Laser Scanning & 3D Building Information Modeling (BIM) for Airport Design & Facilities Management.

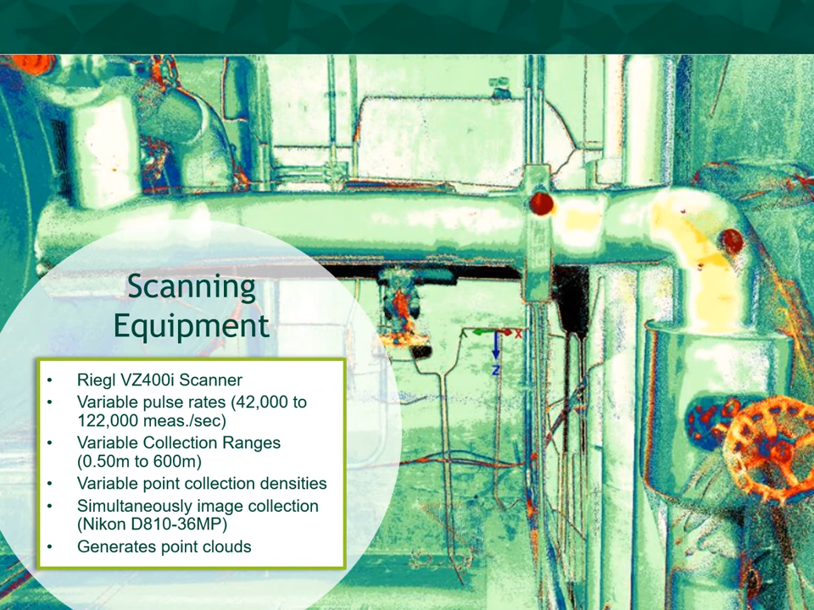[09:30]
This permits variable point collection densities depending on the size and complexity of the structure being scanned. The Nikon D810 36 megapixel camera mounted on the top of the scanner provides simultaneous image collection to facilitate colorized point clouds. Let's delve into the point cloud data. As a result of scanning, a point cloud is generated. A point cloud is a collection of points with known X, Y, and Z values. The point cloud can have sparse spacing, approximately one or two points per square meter, or dense spacing, approximately 200 to 1000 points per square meter, depending on the application and methodology used.
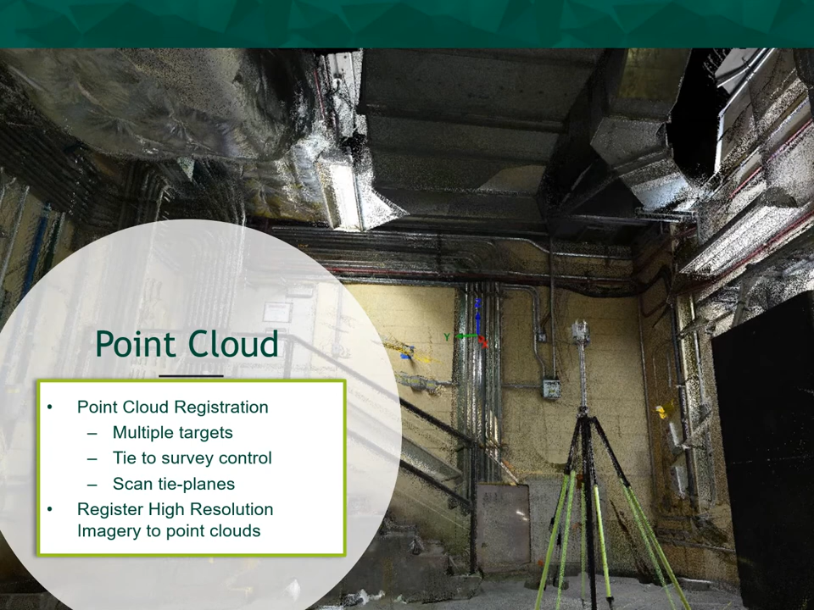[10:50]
These targets will show up in multiple scans and allow individual point clouds to be stitched together with ties and orientation in the same coordinate grid. The final step is to register high resolution color imagery to the point cloud to facilitate the downstream feature extraction. LiDAR scanning captures incredible detail, allowing for accurate modeling of a feature shape, size, and location to name a few attributes. The acquisition phase is non-intrusive with minimal impact to the traveling public and facility staff employees. The operators can even collect during AM hours and low volume timeframes to minimize disruptions at the site.
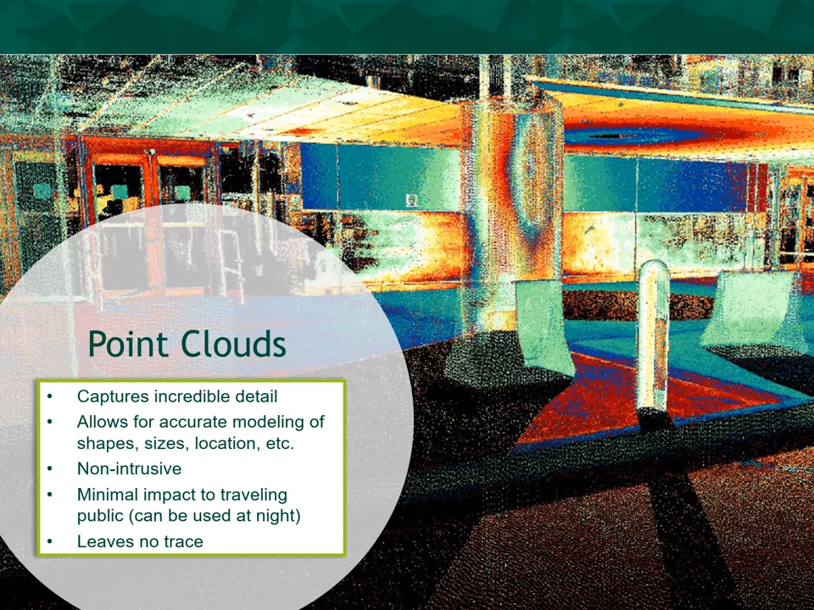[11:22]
The majority of our scanning operations at Hartsfield-Jackson Atlanta International Airport were completed from midnight to 7 AM in the morning. And with proper execution, LiDAR scanning leaves no trace on the project site.
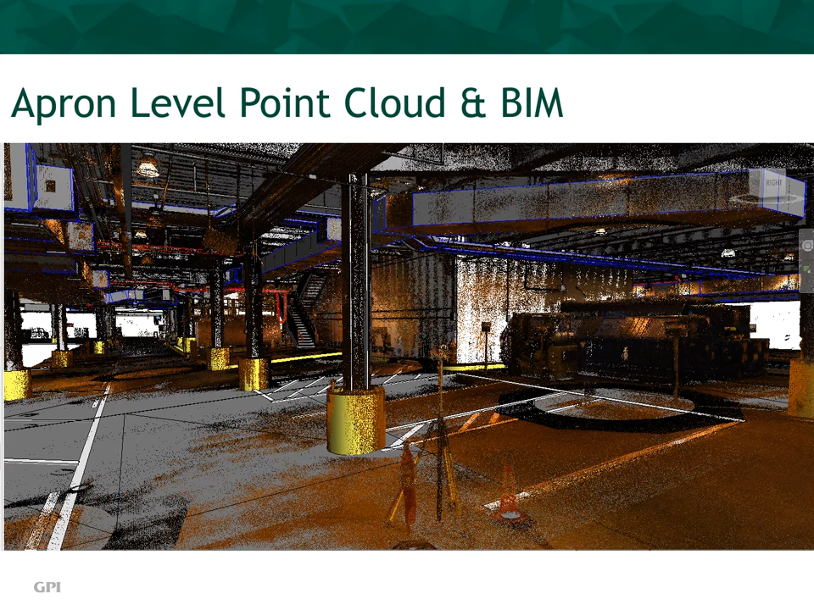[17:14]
The displayed image is the actual colorized point cloud from the on-site scanning. You'll notice the 10-centimeter target tripod in the foreground. In the raw LiDAR scans, these targets will be seen in multiple locations. We have now transitioned to the colorized BIM model. This was created using Revit and permits a 3D rendering of all physical elements on the apron level.